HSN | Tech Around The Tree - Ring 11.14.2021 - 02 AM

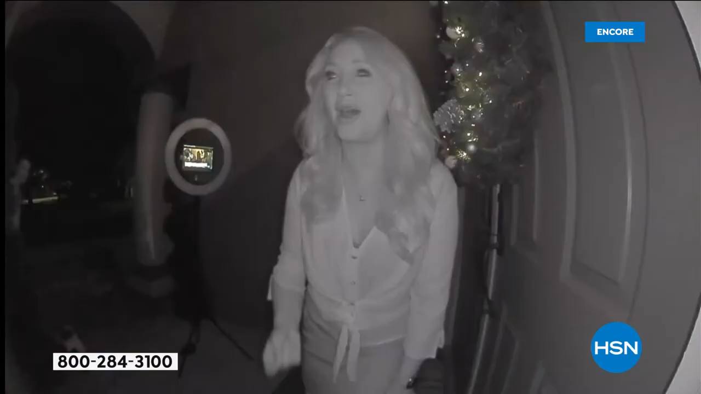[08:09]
So this makes that automatic adjustment. And look at this.
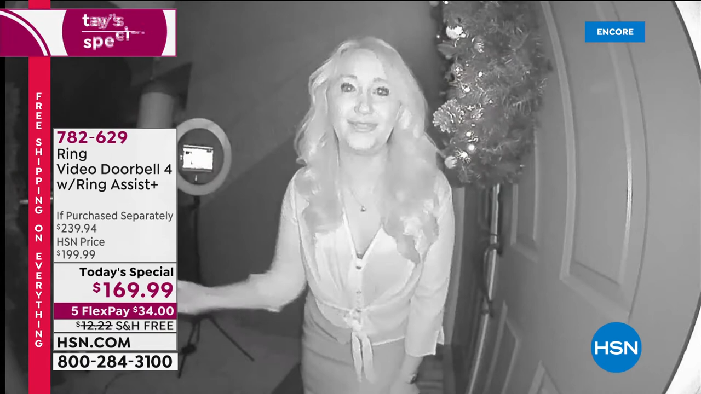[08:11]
You can see in the dark. Is this amazing? So infrared night vision, the ability to talk through your cell phone. And you could be like you said, Adam, you could be in church on Sunday. You could be out of the country. You could be in car line picking up your child. You can say to the delivery person, hey, drop off the package or hide it behind that little plant on my front porch. Thank you. Like you are connected in a way that we've never been connected to our front porches or our doors ever before until Ring came along. So it's amazing. Look at the quality that you're seeing.